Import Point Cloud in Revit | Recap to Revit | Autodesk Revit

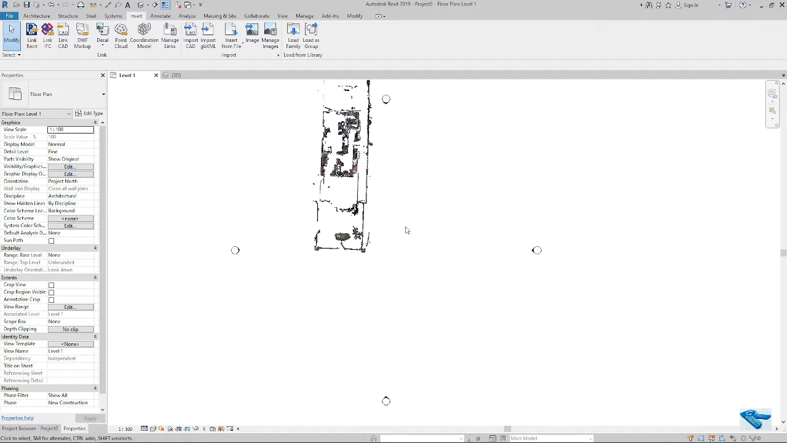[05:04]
in the origin point of this elevation based on the actual origin point
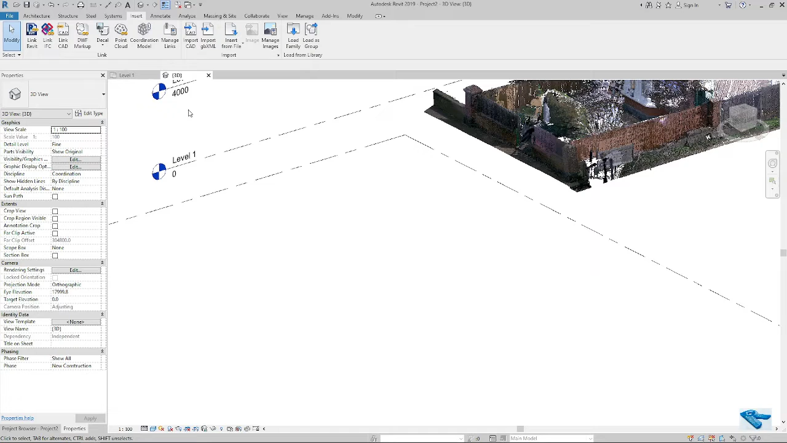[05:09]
and now if i check the level
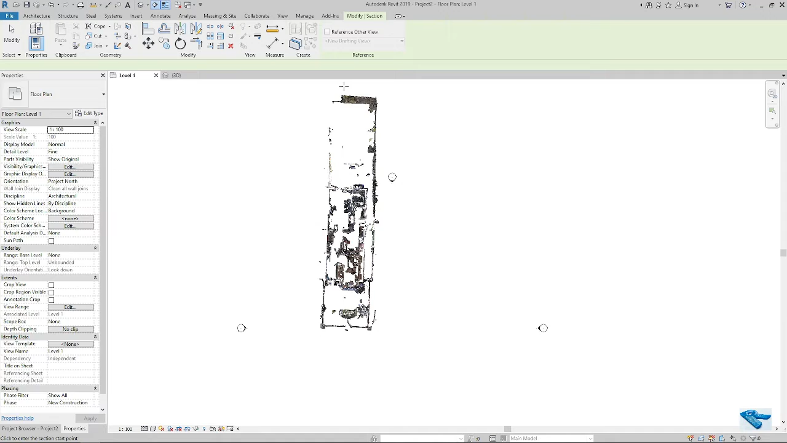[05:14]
i can see it here
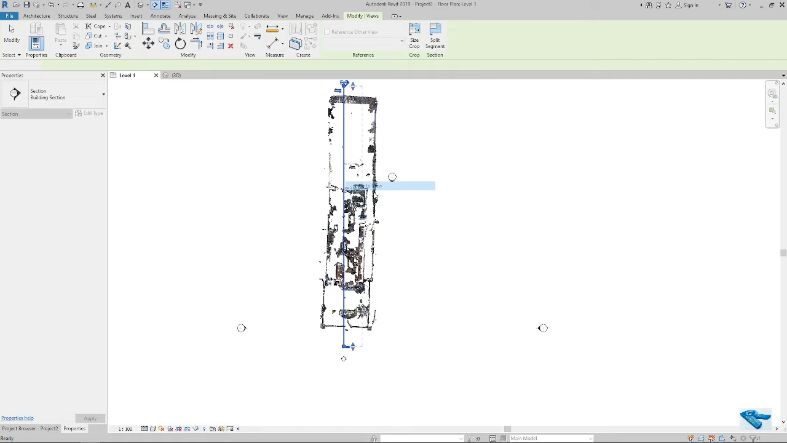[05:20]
if i go to the my section view yes now it's almost okay
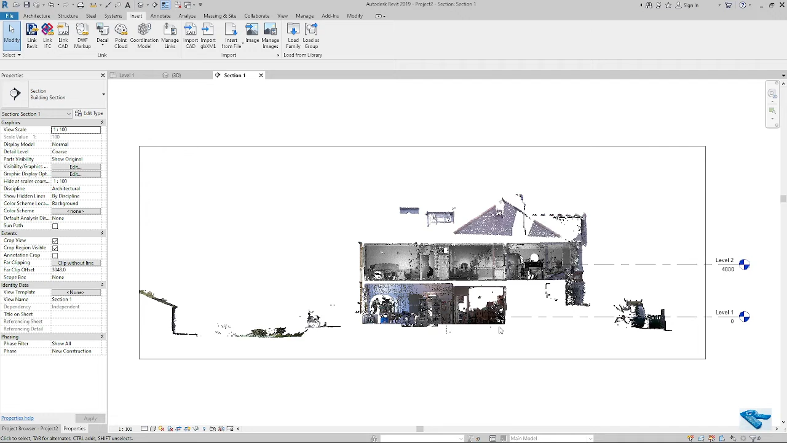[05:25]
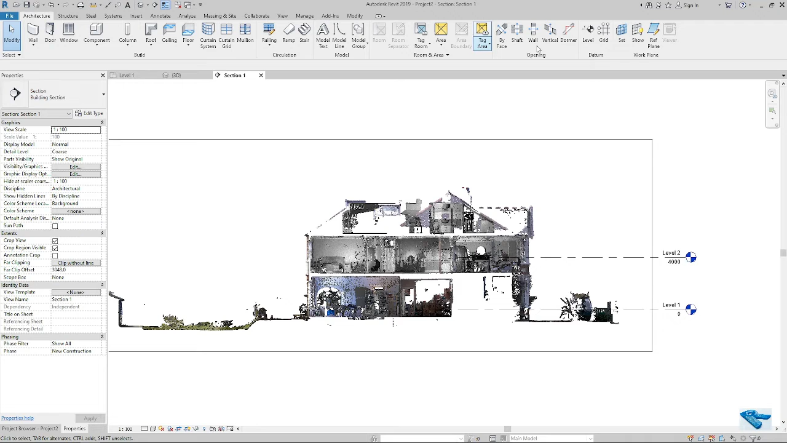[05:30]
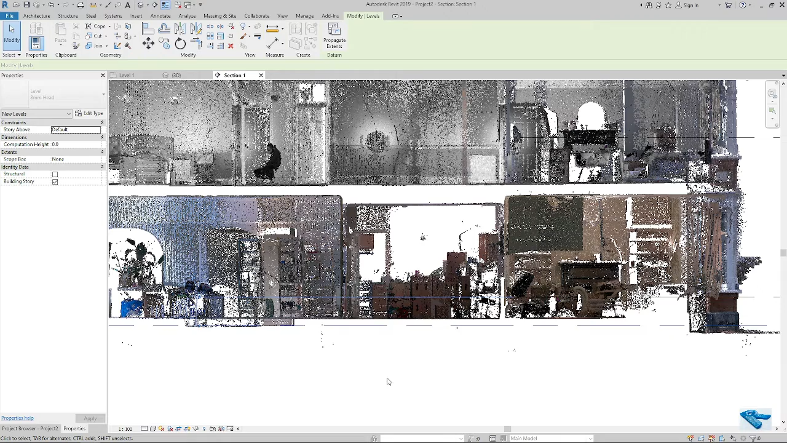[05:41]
you can see in that the level is
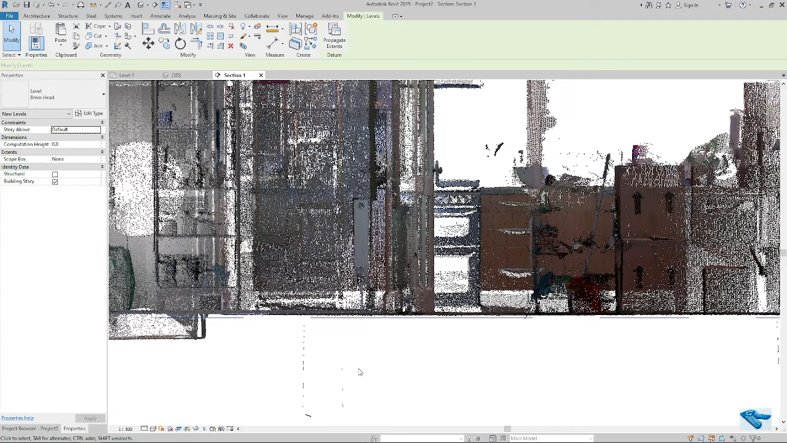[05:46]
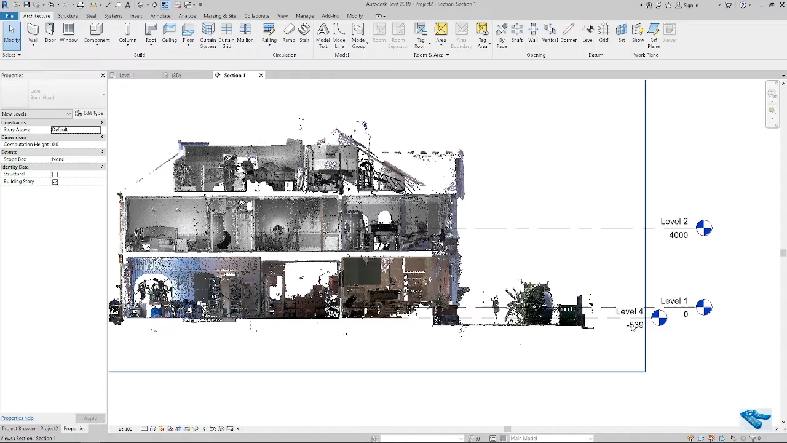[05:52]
minus 53 9 or i can
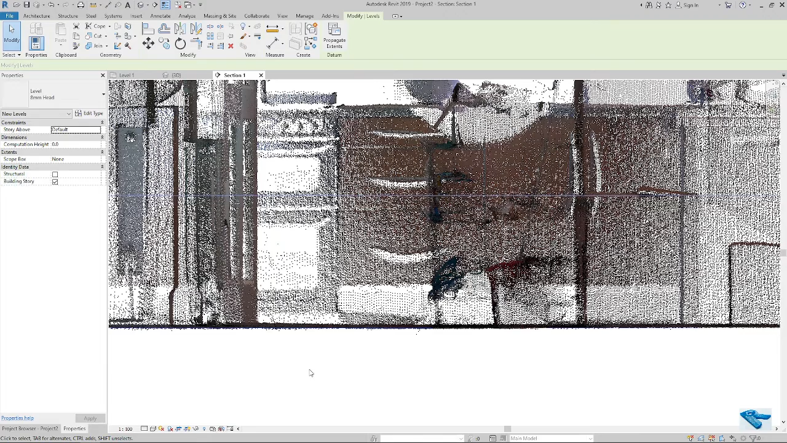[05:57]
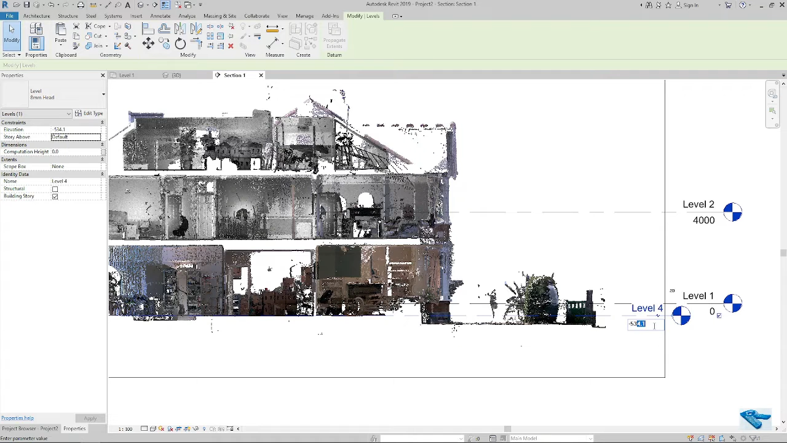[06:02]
minus 535 file in the original position when i have my original position file now i need to prepare the
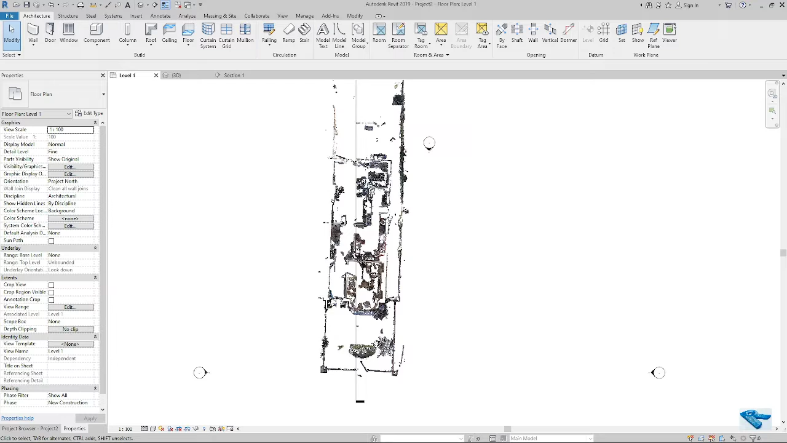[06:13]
floor plan like i will place some walls based on the cloud and all other things and i will match them with the cloud wall door floor etc and then my model will be completed
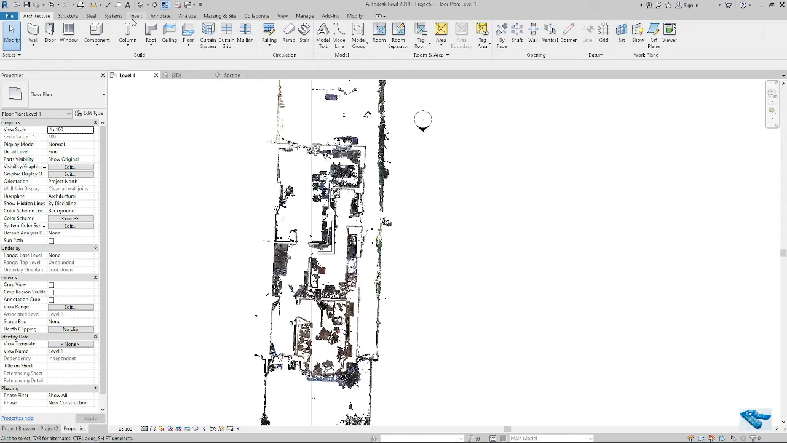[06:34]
in my next video i will show you the